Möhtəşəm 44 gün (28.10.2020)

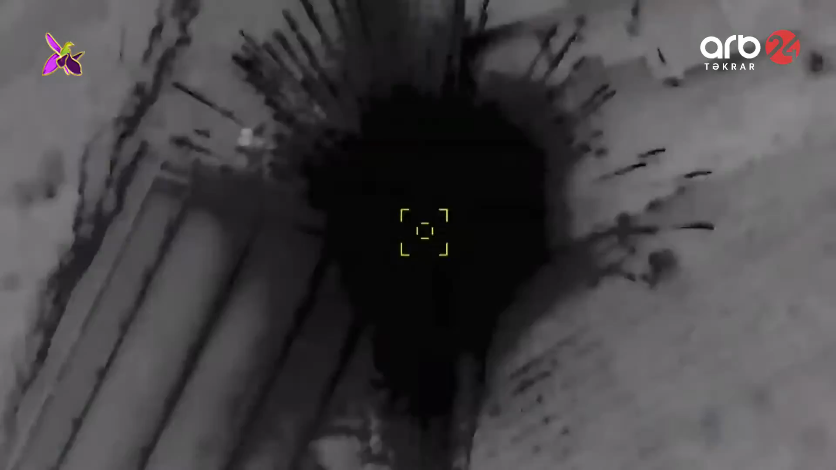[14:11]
sonra digər mülki şəhərlərin vurulmasının qisasını bax bu cür dəqiq zərbələrlə alırdı.
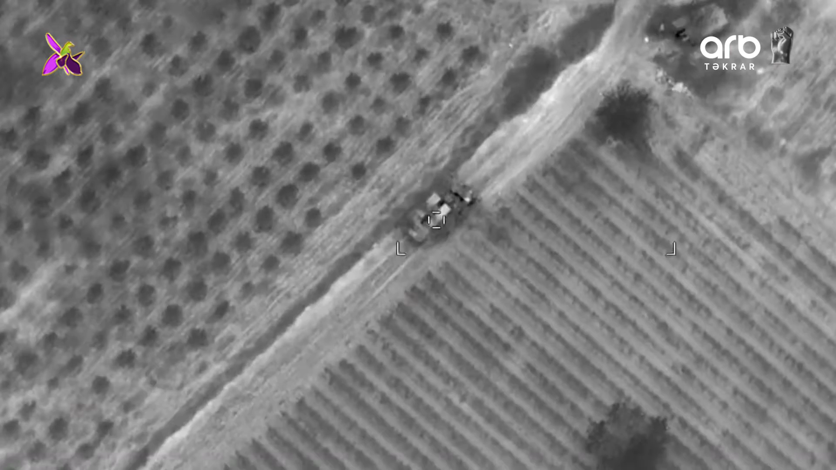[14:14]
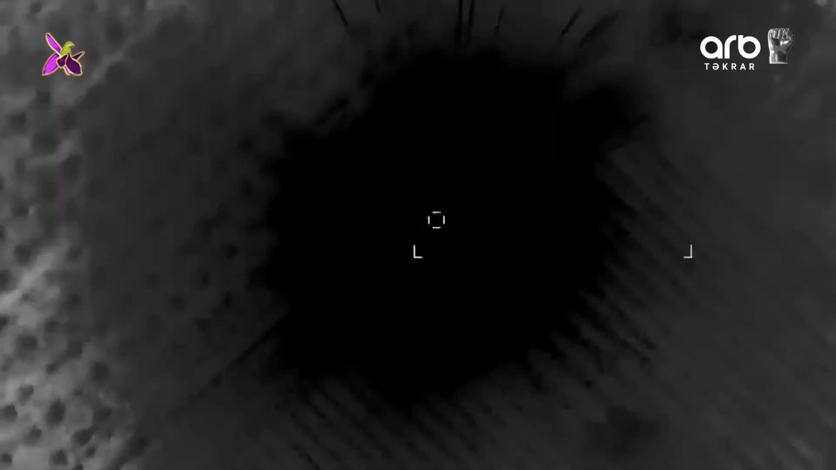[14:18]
Gördüyünüz düşmən hərbi texnikalarıdır, vuransa Azərbaycan hərbçiləridir.